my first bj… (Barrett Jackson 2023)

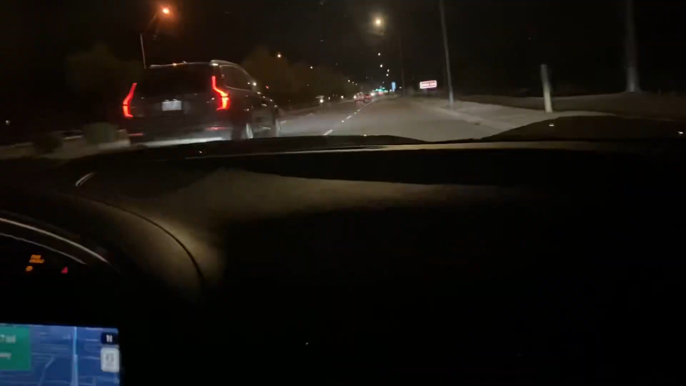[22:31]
They still got their Christmas lights up on the palm trees.